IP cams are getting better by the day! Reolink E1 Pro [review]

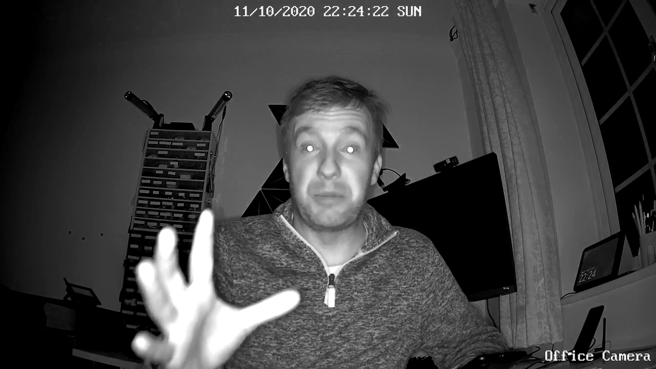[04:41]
Nighttime performance. Do not confuse that with nightmare performance. It's pretty decent if you want to look particularly creepy just turn infrared on and that's the result inside my pitch black office. Now nighttime performance is quite decent as well especially indoors when the building infrared LEDs are strong
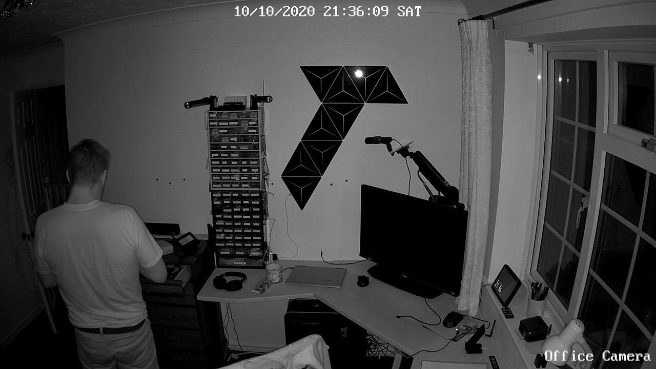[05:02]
enough to illuminate the entire room in a pitch dark conditions. I've also tested the camera outside to see how far these LEDs would go and my back garden
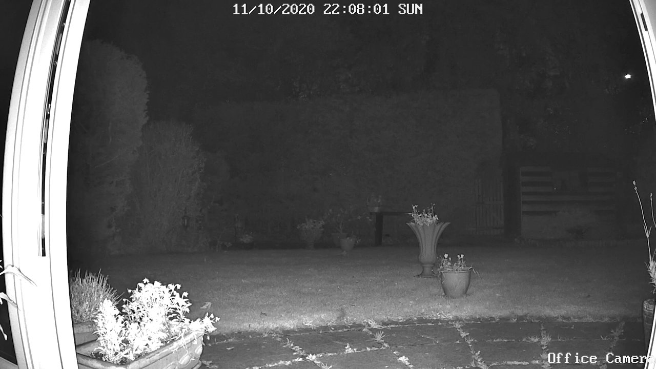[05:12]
is about seven meters long and it was capable of illuminating pretty much everything in the back garden. Not too bad. There is a microphone inside and a speaker at the back.